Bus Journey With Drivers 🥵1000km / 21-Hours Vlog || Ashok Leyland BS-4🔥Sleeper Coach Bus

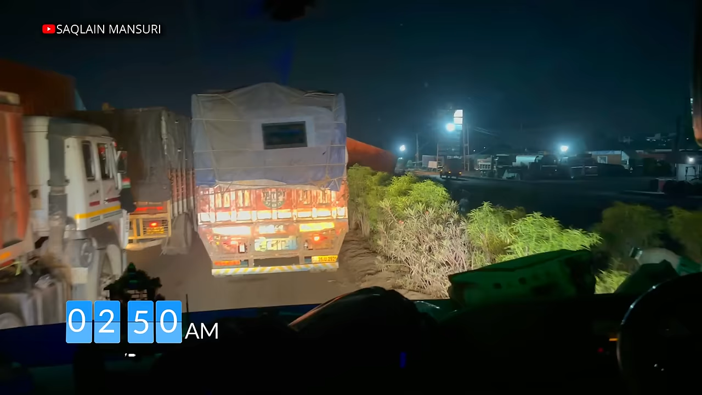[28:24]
2:50 और हम ट्रैफिक जाम में फिर से फंसे हुए हैं सूरत रुद्रा के पास।
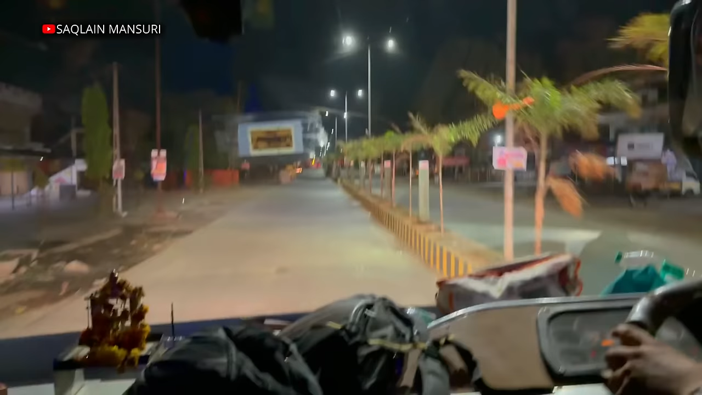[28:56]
तो दोस्तों फिलहाल हाईवे पे बहुत जाम लगा पड़ा है। अपने इकबाल भाई ने कहीं ना कहीं से